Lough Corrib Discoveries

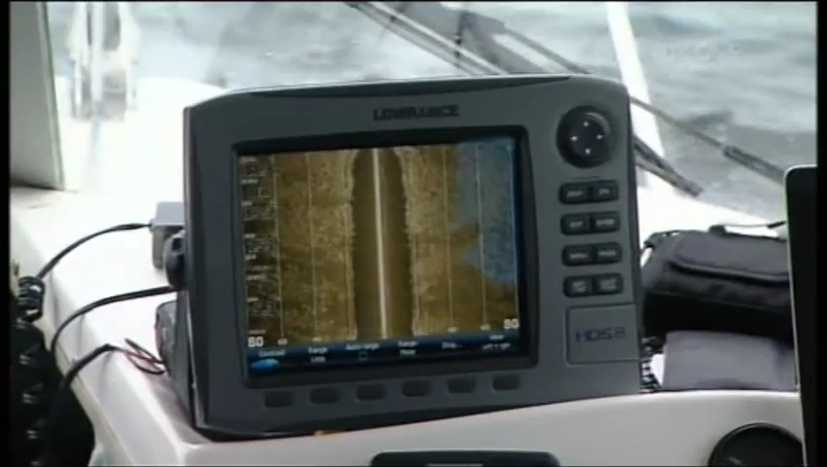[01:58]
When he's home in Galway he likes nothing better than going out on his boat with an expensive piece of kit called a side scanning sonar. It's incredible.
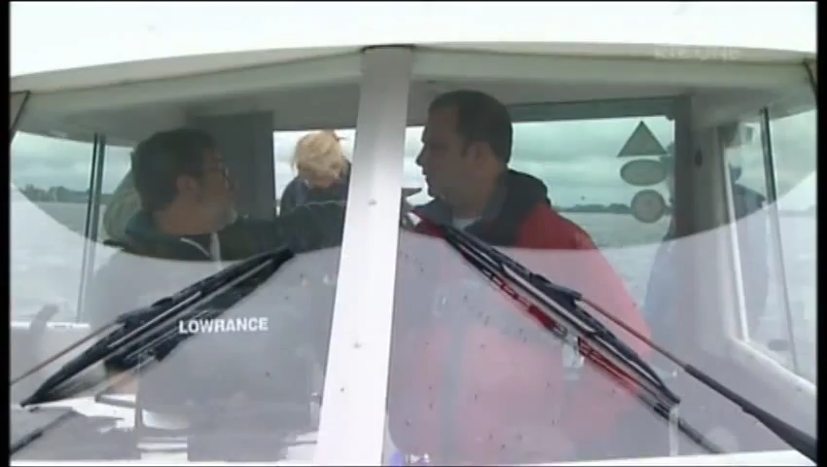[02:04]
I had no idea what it was going to be like. I thought I was just going to be out traipsing up and down the lake in straight lines recording bathymetry, recording the soundings.
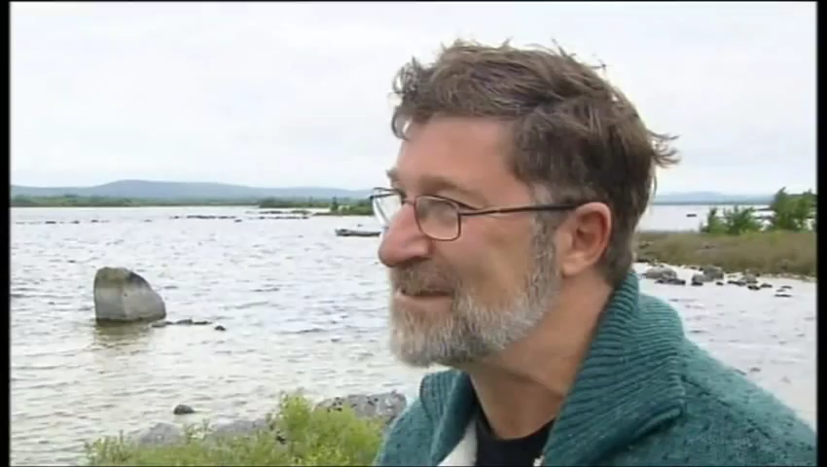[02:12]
But as soon as these wrecks started turning up and I started working with the underwater archaeology unit, it's just, it's a new world. It's exciting.
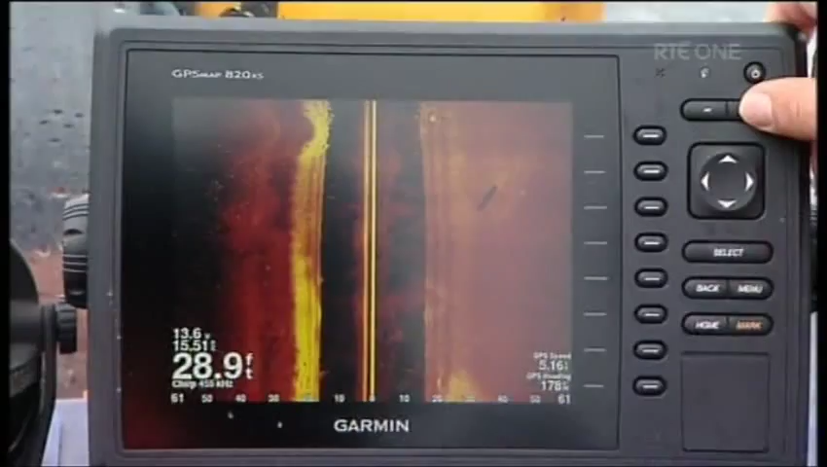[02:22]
On screen: depth 28.9 ft
Side scan sonar can picture items on the lake bed and can even see through the top layer of silt.
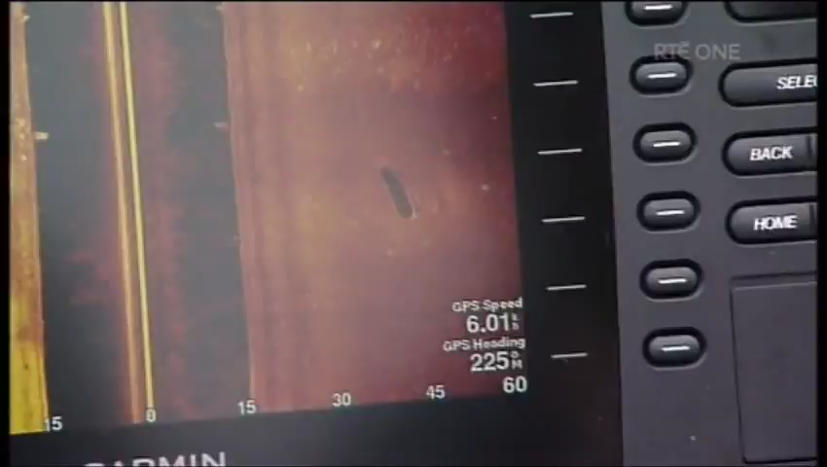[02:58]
We can pick up fish on this, we can pick up the divers on it, we can see their fins, their bubbles, you know, so we know exactly what they're up to down there. There's no sacking off the job on this one.